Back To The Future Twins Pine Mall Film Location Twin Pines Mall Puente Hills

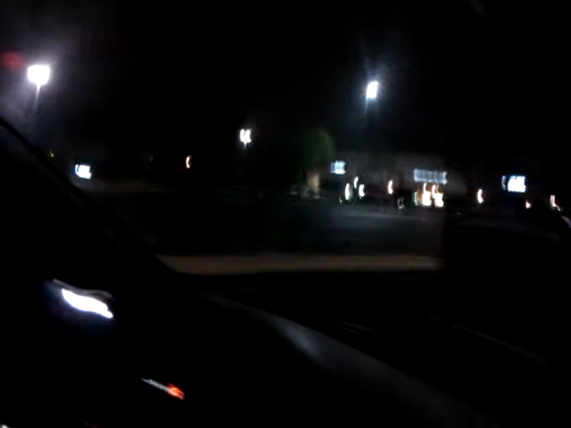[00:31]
Sorry, I'm a little sick right now. But, yeah, yeah, this is where the DeLorean was going. Make a light turn right here. And I think it was driving straight, but there's cars in the way, of course. Oh, we just track through them. Yeah, and then we're going to go straight forward back at 88 miles an hour. We're going to crash into the big way.
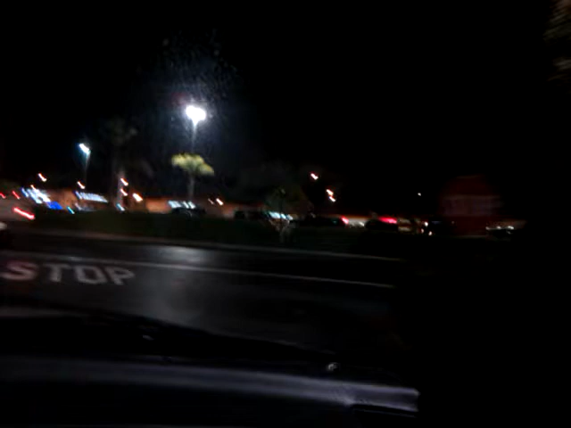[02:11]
And then we're going to drive straight. I'm going to, like, straight straight. Straight. I'm going to make it right. Make it right. Right here. Yeah. And then we're going to go that way? No, right that way. No, because it goes straight. Right here. This is where the DeLorean was parked. See that pool? Famous pool. And then we're going to make it left.
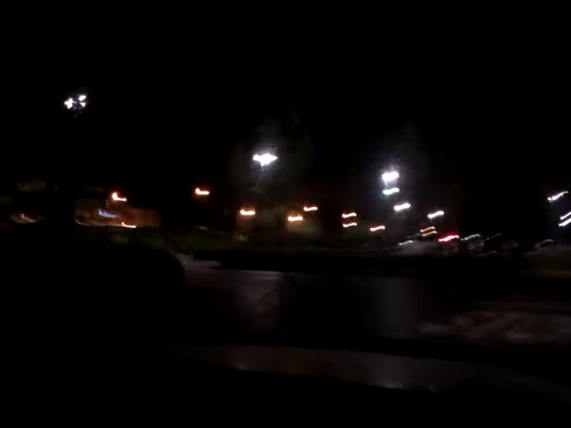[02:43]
And then we're going to show you the part where Marty was riding a skateboard down the hill. Which is right over there. Sorry about the quality, but who cares about the quality. So, here's the part. There's a sign right there where those poles are. Right, I don't know if you can see it, but it's right there.
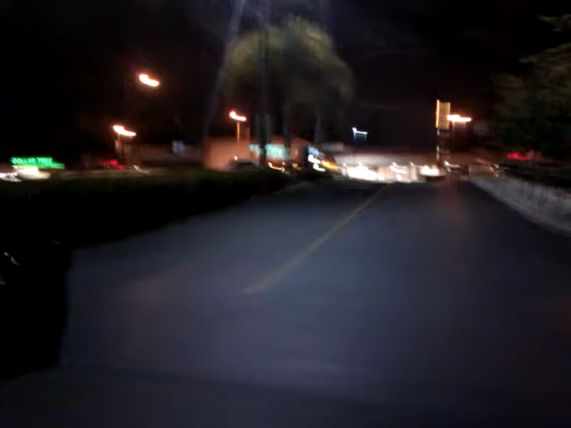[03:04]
And here's this part right here. That's where Marty was riding down the skateboard. Yeah, yeah, yeah. So, we're, like, you know, just in total Back to the Future heaven right now, so.